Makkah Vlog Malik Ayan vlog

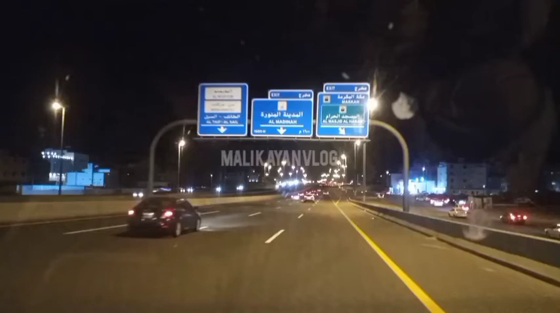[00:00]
رات دے تقریباً ایک دا ٹائمے کام دو واپس ولے ونجا سے تے سو جراب دی روڑ دے جرے نظارے ہیں او
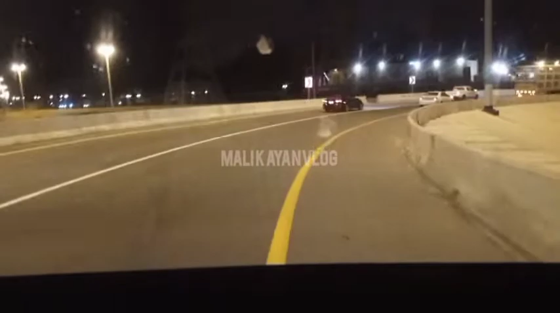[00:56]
لیکن رات دے ہیک دا ٹائم ہوئے چہدو دا تے
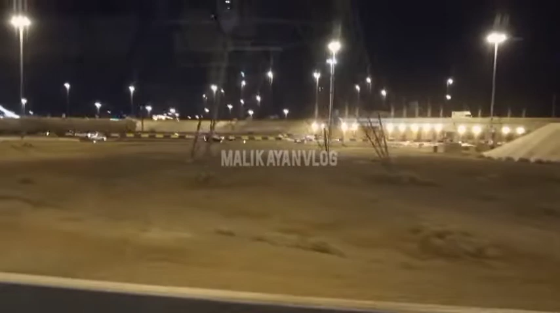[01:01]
چہدہ دا ہوئے سعودی عرب دے
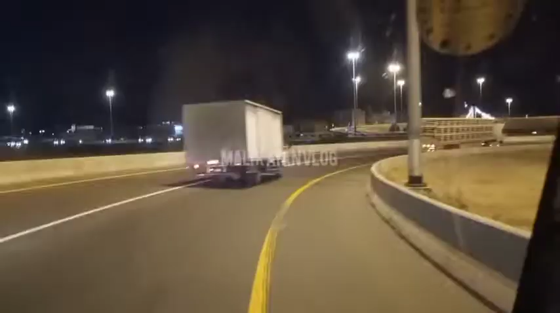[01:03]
روڑ دو تے ہر وقت راش ہی رہنگے
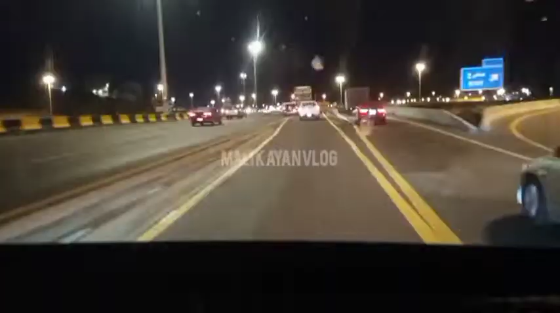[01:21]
مدینہ روڑ بھی ہے ساڑے پچھلی سیڈ دو مکہ ہے پرلا روڑ جرا وینہ پہ وہ مکہ پاک بندے لیکن اے مدینہ وینے تے ماشاءاللہ راستہ چیک کر دو سا روڑ دے اتنا
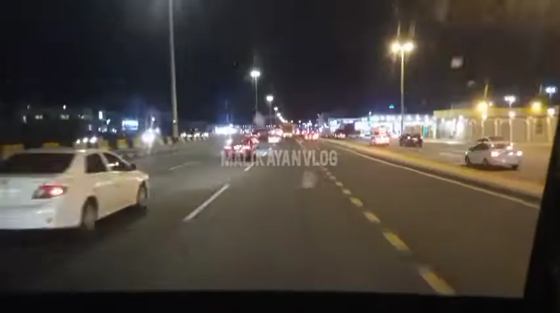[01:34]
تے الحمدللہ مناظر بھی بڑے پیارے ہیں خوبصورت ہیں
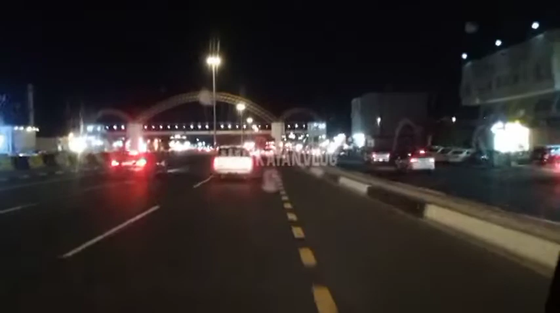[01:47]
اے ہی نا دے اتو کبری بڑی گھڑی ہے روڑ کراس کرانواستے